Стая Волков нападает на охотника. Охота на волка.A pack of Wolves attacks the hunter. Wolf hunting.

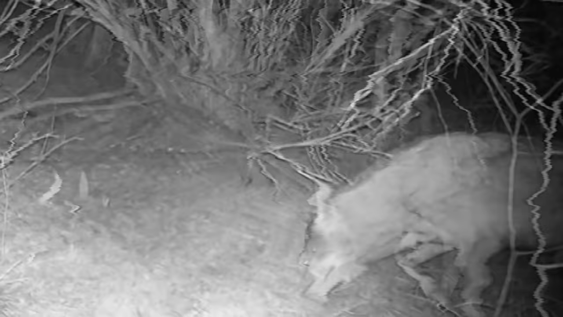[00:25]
это не лисиный никакой. В данной зоне были обнаружены волки.